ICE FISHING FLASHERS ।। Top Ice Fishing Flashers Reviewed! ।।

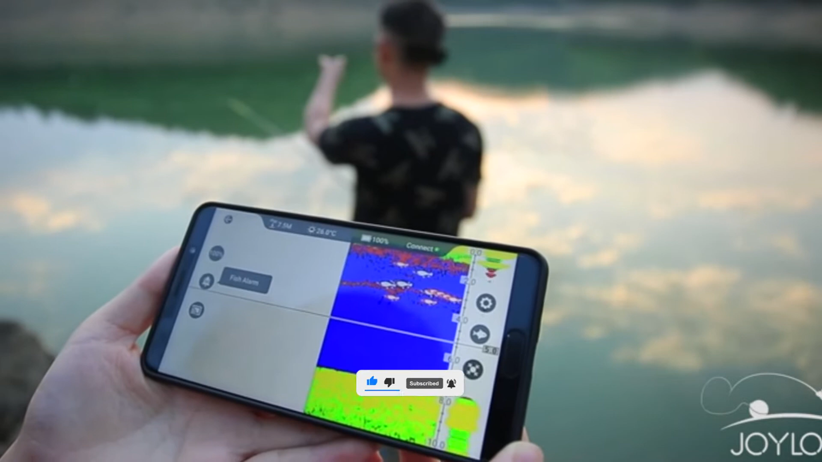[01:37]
This ice fishing flasher is lightweight, portable, and smart.
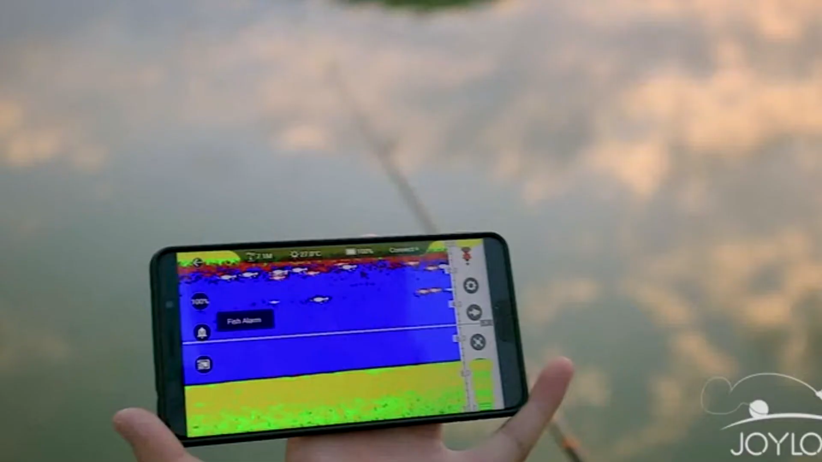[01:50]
It is portable and makes you have more fishing fun anytime and anywhere.
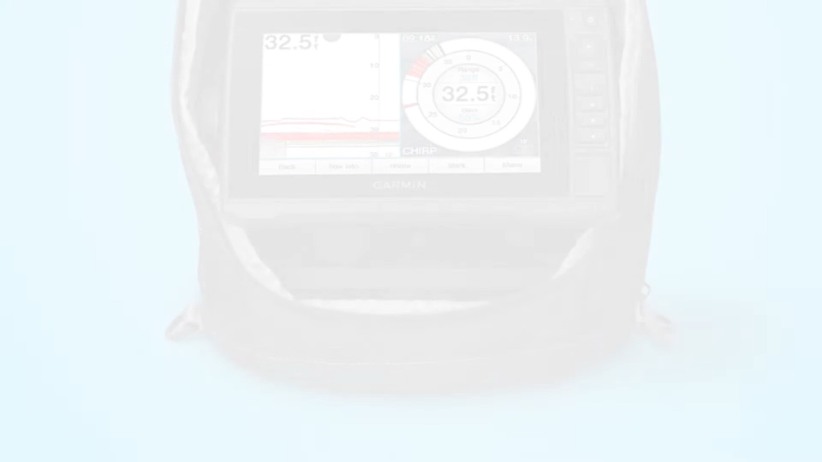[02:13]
This Garmin Ecomap Ice Fishing Flasher comes with a bright sunlight-readable 7-inches touchscreen display with the keyed assist. The flasher includes a high narrow chirp ice fishing transducer with selectable beam width. It provides crisp, clear fish arches with excellent target separation. It's built-in flasher, which provides accurate jig and fish detection as they swim into the sonar beam. This ice fishing flasher comes preloaded with Lakeview G3 maps with integrated Navionics data that covering more than
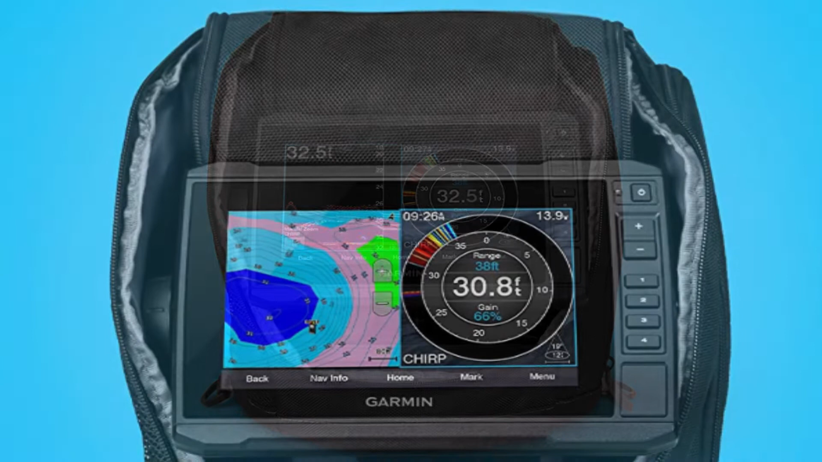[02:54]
18,000 lakes in the US you can create custom pages that combine sonar, flasher, and map on your display. It also supports clear view scanning sonar for open water. Get nearly photographic images of what's below the surface. Where you take your bundle is up to you. But the rugged, portable carrying case lets you easily transport it from hole to hole and season to season.
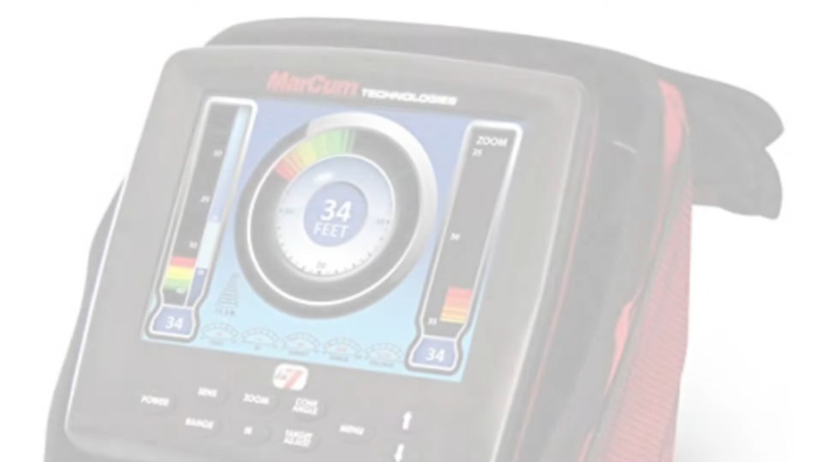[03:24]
incredible interactive ice fishing experience in a panoramic 8-inch LCD environment.
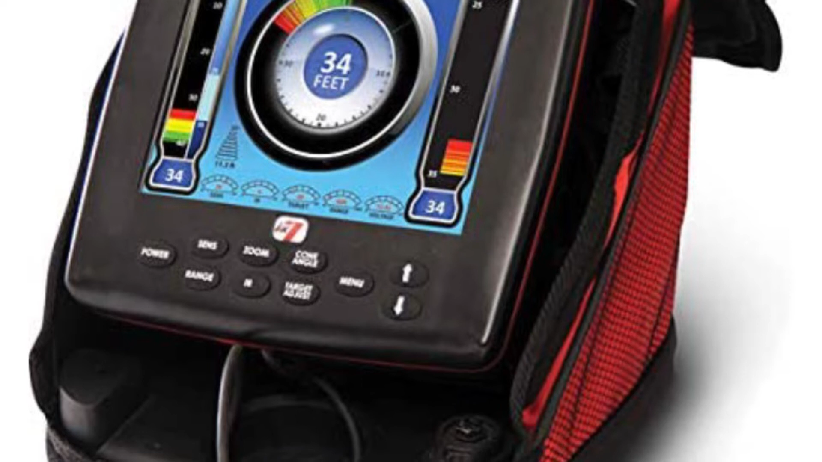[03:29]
On screen: depth 34 ft
Its features provide a dazzling array of precious fish finding intel. It comes with a fully user-defined on-screen dashboard that displays digital depth, battery voltage, range, gain, interference rejection, target adjust, or any combination thereof. This ice fishing flasher also gives anglers fully customized window views. It includes water column vertical, vertical zoom, flasher dial, and traditional horizontal LCD graph displays. The sonar footprint technology displays scan area at any depth,
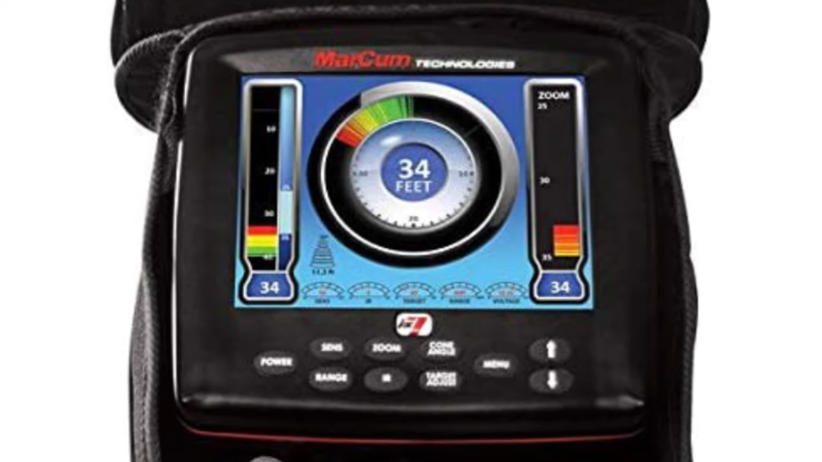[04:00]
with either 8-degree or 20-degree transducer cone angles. It provides a keen awareness of fish targets relative to the transducer, and your lure.
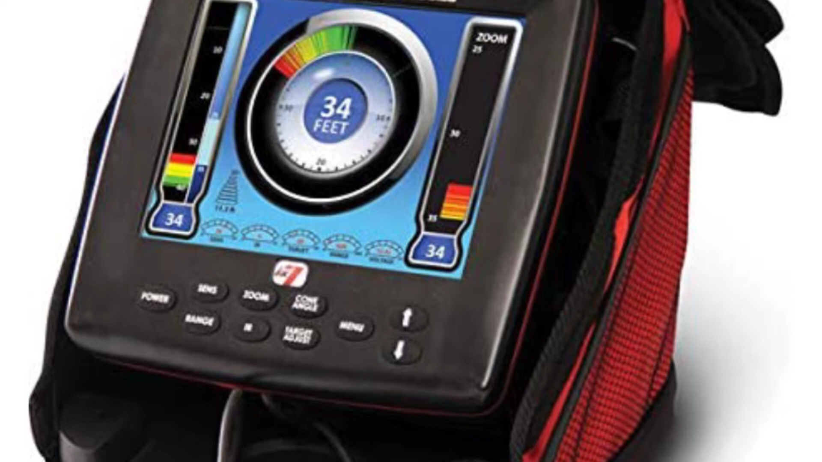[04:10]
It also helps prevent adjacent sonar users from picking up interfering Markham Ice Fishing Flasher pulses by avoiding the footprint area.
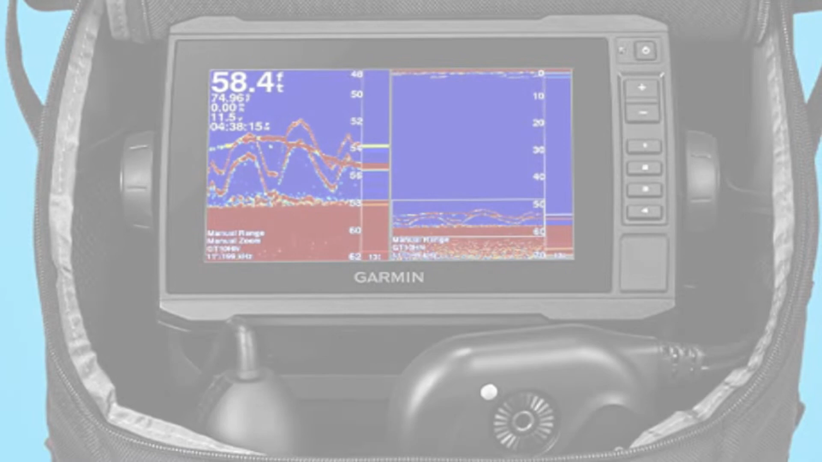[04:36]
On screen: depth 58.4 ft
It includes an Echomap UHD 73CB touchscreen combo with a keyed assist. It comes with three types of sonar. Narrow beam Garmin Chirp Traditional, Panoptix Live View Forward, and Live View Down.
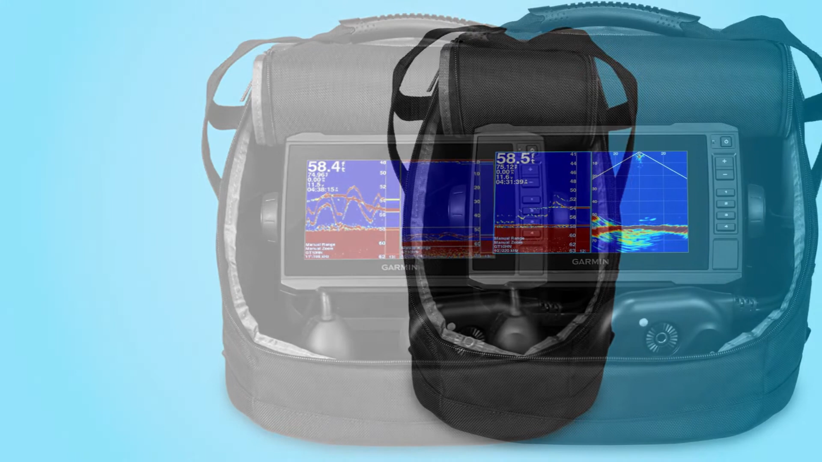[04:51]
It also includes a swivel pole mount for the Panoptix transducer, 12Ah battery with charger, power cable, grommet, and foam float.
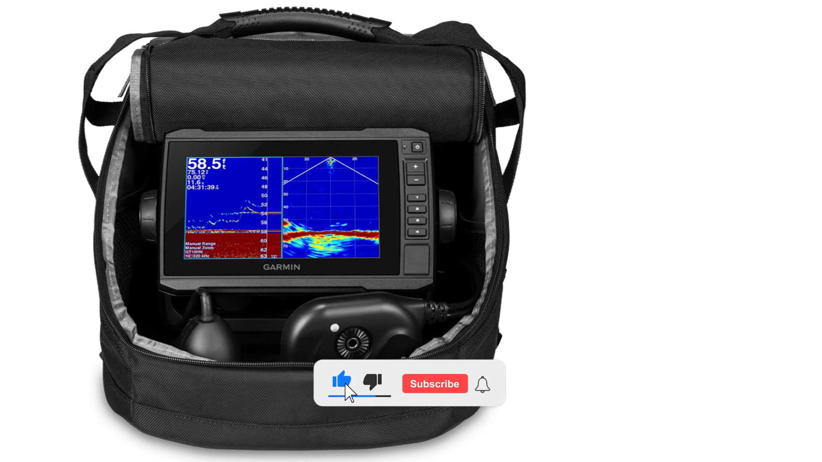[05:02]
All in a convenient, glove-friendly portable bag that makes it easy to go from ice to open water. This Live View Forward sonar shows up to 100 feet all around you and below the ice, so you can locate schools of fish and know where to drill the next hole. The Live View Down sonar shows moving sonar images of what is below the ice so you can watch fish respond to your jig.